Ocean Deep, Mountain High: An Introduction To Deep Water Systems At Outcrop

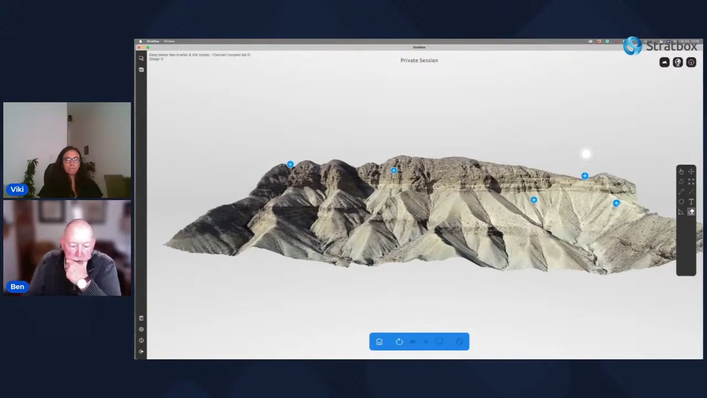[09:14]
so uh the basal erosion surface here of this channel complex it looks pretty flat in this section but that's because we're we're close to a to a dip section here
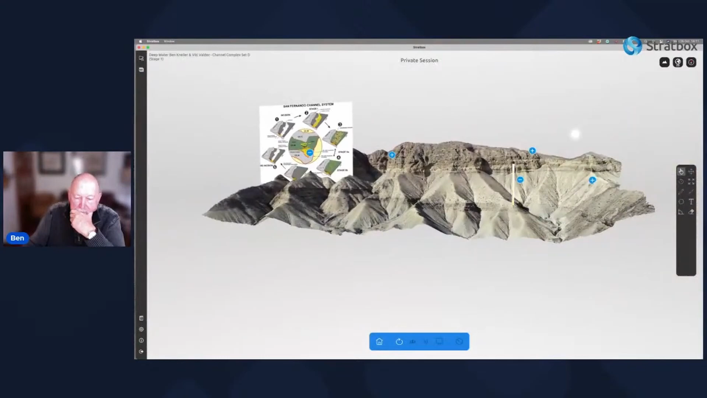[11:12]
now these meander belts let's get rid of that and this uh can be up to a kilometer wide or
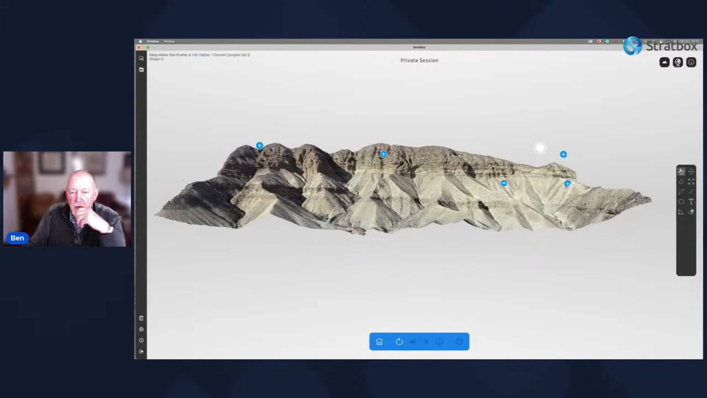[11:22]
more uh but they're generally only about 10 meters thick so quickly measure that that's almost exactly 10 meters thick this one um and if we get a fortuitous section we can actually see
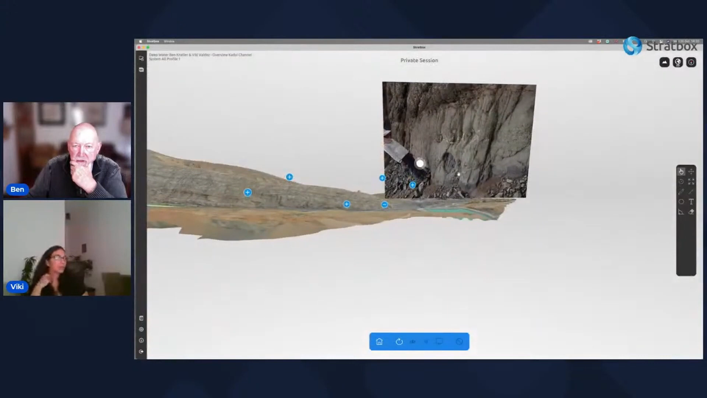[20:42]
look at this we've got not only the class supported conglomerates but we've also got fairly thick beds
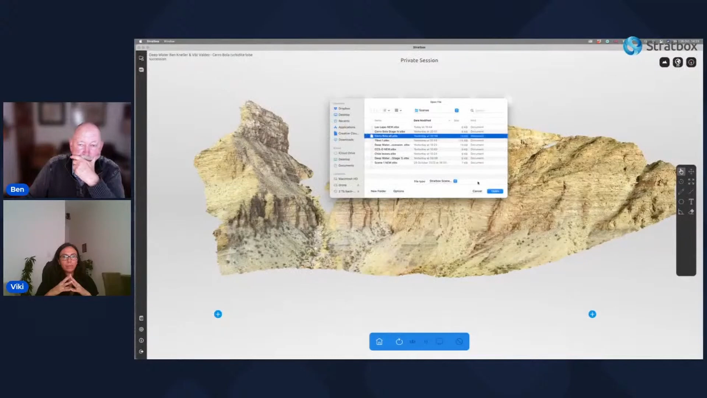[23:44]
okay this is a pennsylvanian sheet system in northwestern argentina and it shows
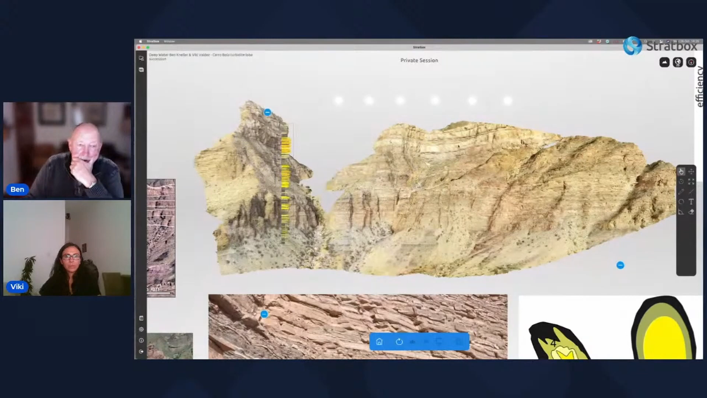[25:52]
so this system crops out over an area of about seven kilometers by 12 kilometers um it crops out over
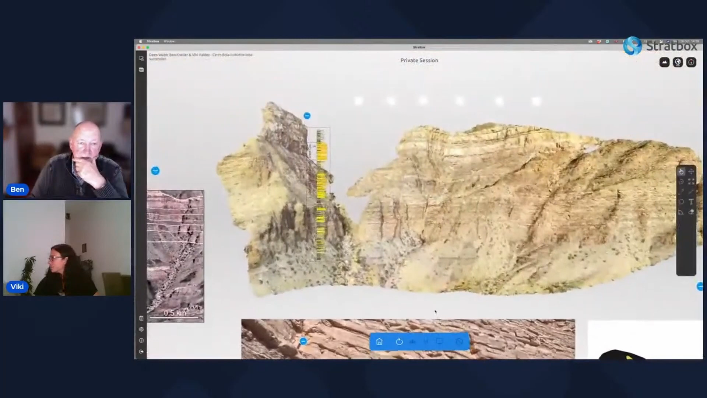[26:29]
so there's that stack of of lobe complexes uh one
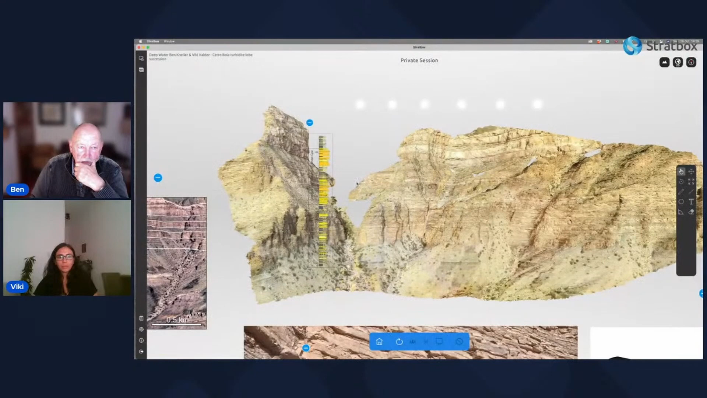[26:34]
two three four and here is our sheet system up here and then there's another lobe complex sitting on top of it before we get into the overlying deltaic sediments
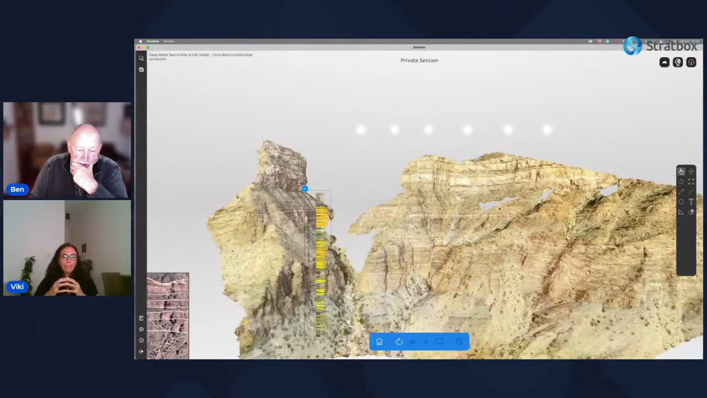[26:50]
now let me give you some sense of scale here the model itself whoops the model itself is 800 meters across so we're looking here at about one seventh of the entire length of the outcrop and that also gives you
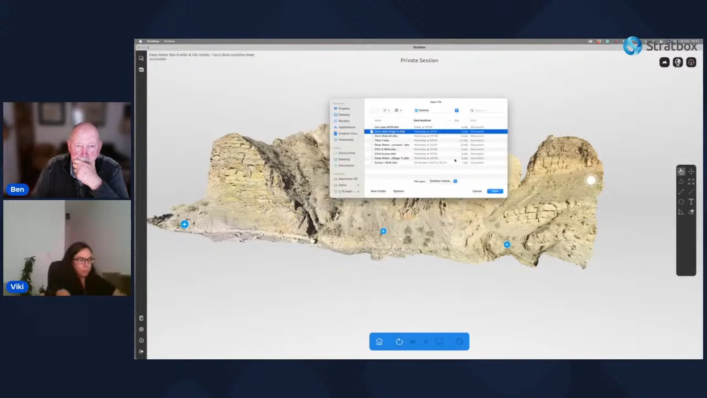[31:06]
okay let's get an idea of the scale here this model is about 100 meters across so we're just looking at a small fragment it's pretty thick bedded we zoom in and look at some examples in here
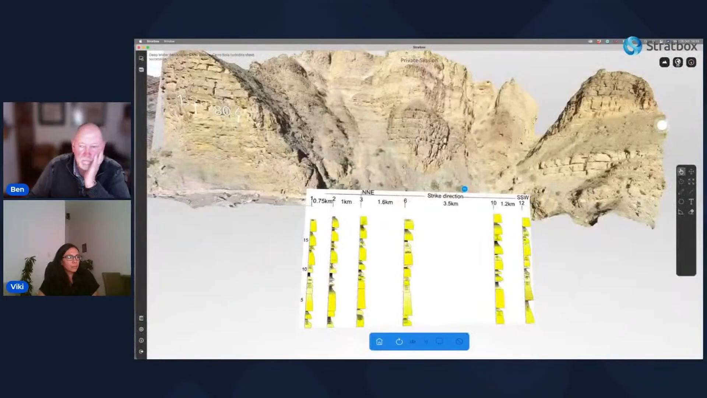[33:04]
and we also find not just the bed thicknesses but the fasces are very consistent across the entire unit
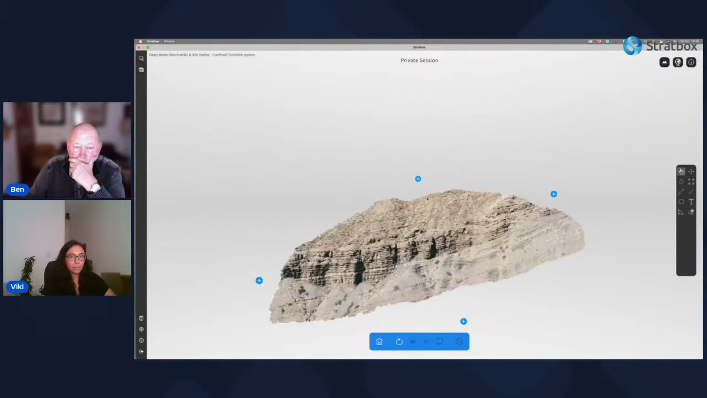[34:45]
so this is in a paleo fjord the fjord's only about a kilometer wide
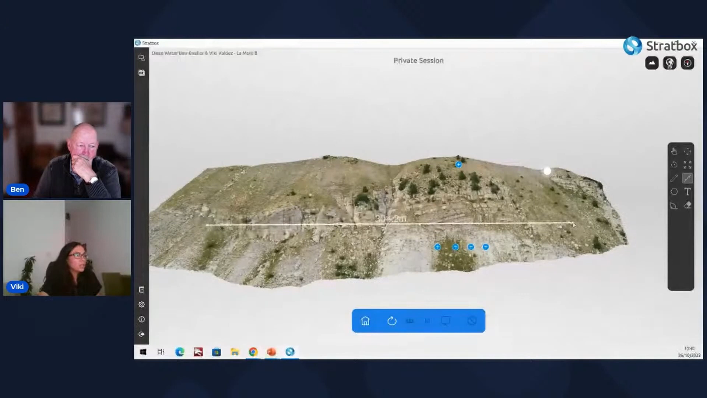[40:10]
so in here what we have in this model which is located in southern france this is brancoyer area this model just for the record is about 300 meters and if we zoom in
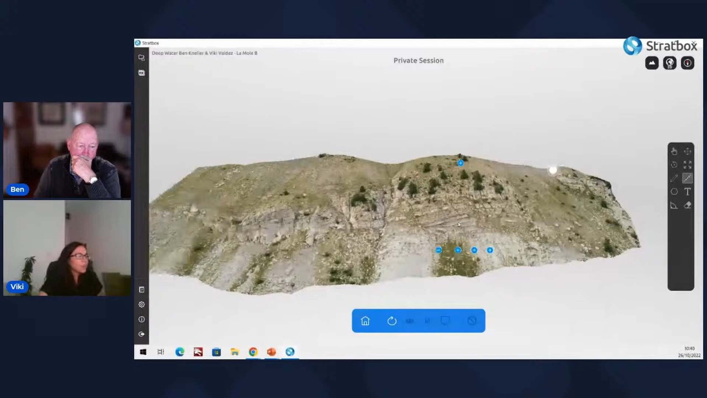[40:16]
we can see that this unit that we're going to take close look is about 40 meters so if we zoom in